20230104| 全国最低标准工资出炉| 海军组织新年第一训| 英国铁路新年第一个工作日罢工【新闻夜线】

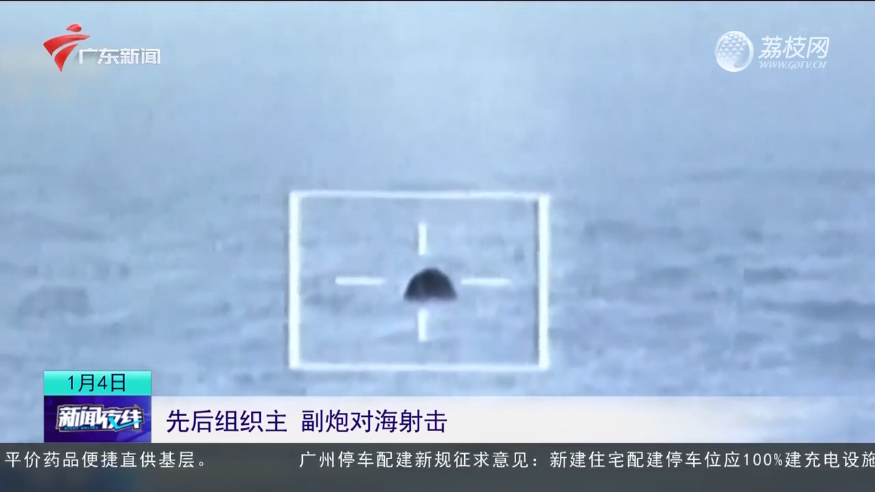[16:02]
先后组织主副炮对海射击编队利用远海护航这块磨刀石让每一名官兵都